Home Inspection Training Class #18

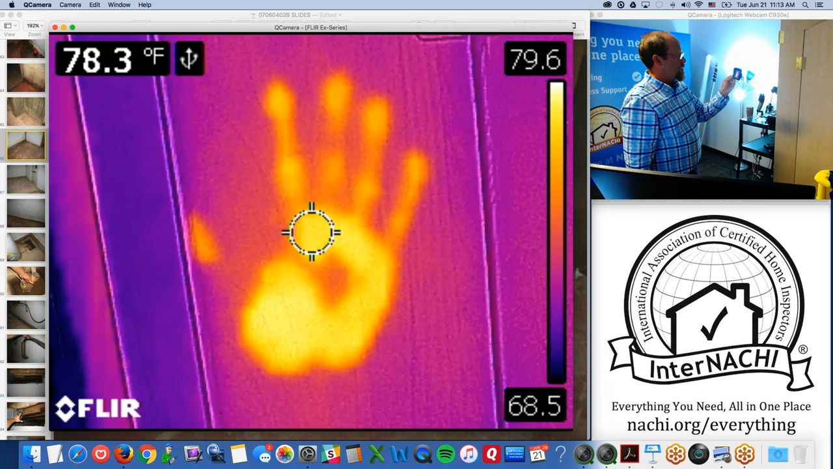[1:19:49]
On screen: spot 78.3°F
so it's pretty cool and then I give my clients the infrared camera to play with